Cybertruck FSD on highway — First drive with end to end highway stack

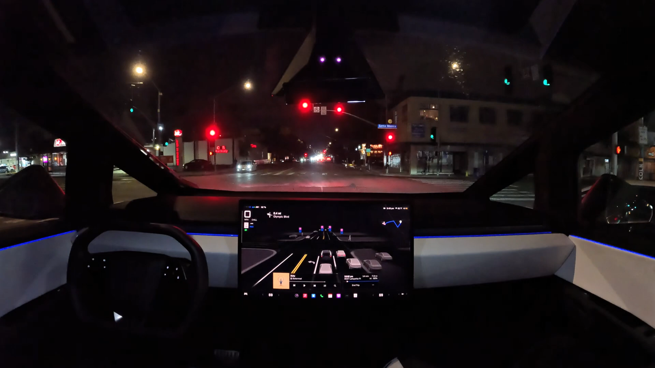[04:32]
One thing I've noticed is look at the cars and the visualization. Is it just me or are they moving a lot more smoothly? They are. Yeah. Like that turn. Yeah. That was very smooth. Yeah. It's not... Jerky. Yeah. Jerky at all. It does have an AMD processor in it. Yeah. It reacted well to him coming in the lane a bit. Mm-hmm. Yeah.
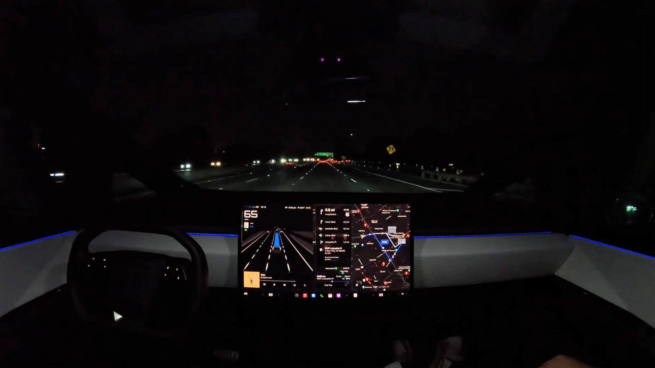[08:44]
But it is matching the speed of the cars in front of us. Yeah. True. Yeah. It's not going unnaturally slow. It's not going. And it's also not going full ultimate down the right lane. So. But. I feel like I'll probably be turning auto speed off on the highway and just setting the speed myself. So now I'd be good to test. It's still 85 max. Oh yeah. That's a good question. Probably. Okay.
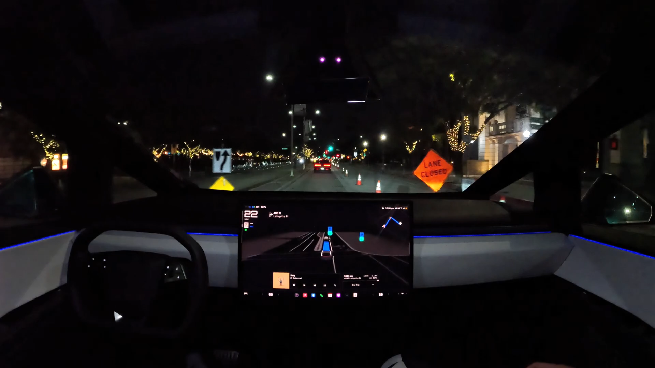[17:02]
all right coming up to our destination now about 0.1 miles away we're making a right turn over here there are quite a few cones so let's see if it can nestle through without knocking any cones over nicely done very smooth nice i want tea and here's our destination some random some random point